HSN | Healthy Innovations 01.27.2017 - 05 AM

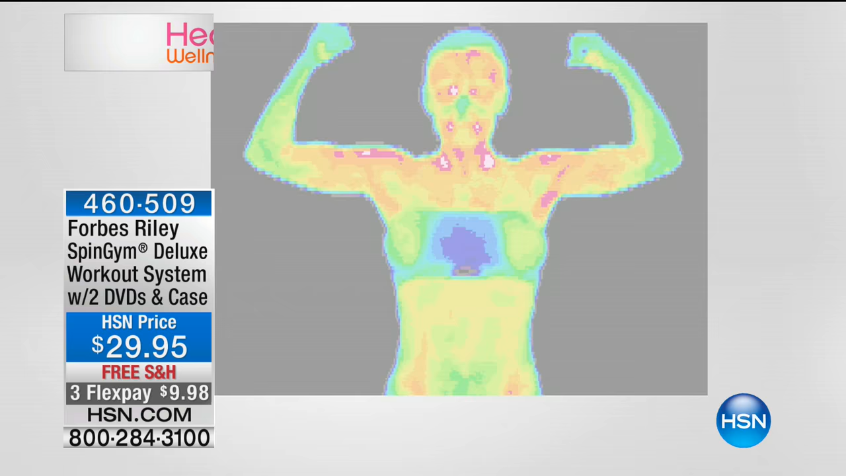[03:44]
The yellow is warm. The red is hot. We even have some white coming up. That's how hot you get with this one product. And you don't have to go to the gym. You don't have to get a membership. No.